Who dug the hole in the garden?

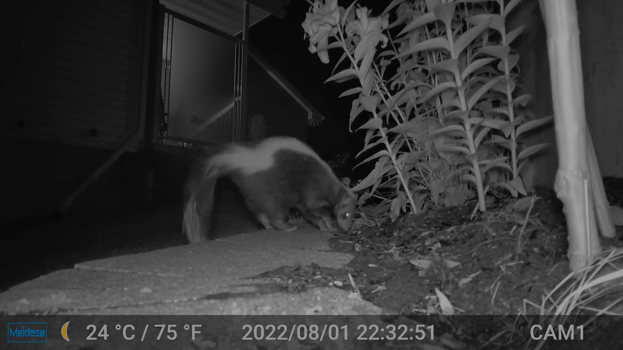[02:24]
So that's not a kitty. It's a skunk. And the reason he was digging the hole was we had a little hornet's nest. One of those ground ones. And they were coming in the side of this interlock. So he basically got rid of them for us. He ate all the larva. He screwed up the nest. There was hornets buzzing all over here.
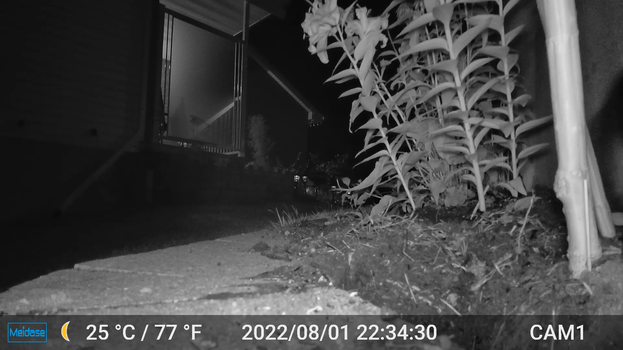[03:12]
And we'll see if he digs another one. It is kind of cool. And the time of night is interesting as well. 1030. I thought he'd be more of a five in the morning type of kitty. But you know you learn things every day.